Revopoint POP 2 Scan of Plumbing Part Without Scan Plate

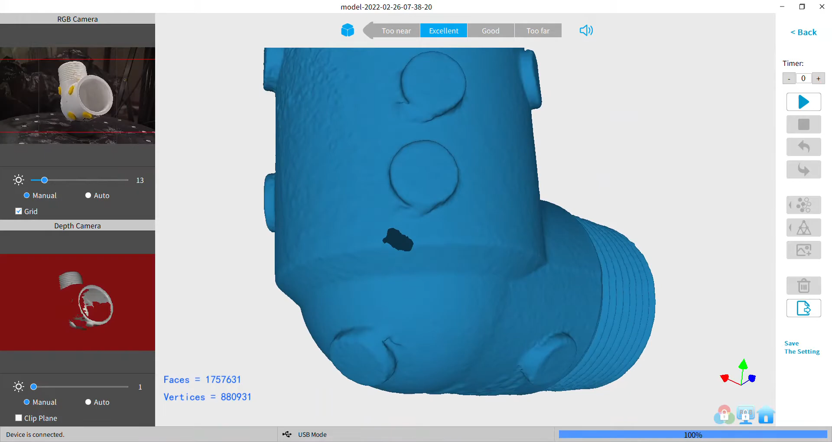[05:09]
I'm not using the best mesh quality I think I'm